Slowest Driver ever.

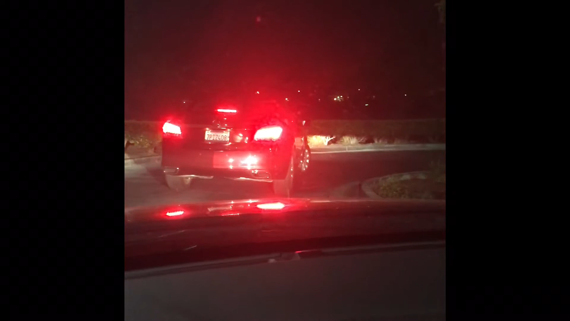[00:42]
And he's going to the corner. And he's going around. And he's almost there. Slowest driver ever, right? Oh, we've been following him since Target. 20 minutes later. Seriously. There he goes. And he's going. And he's going. He had it.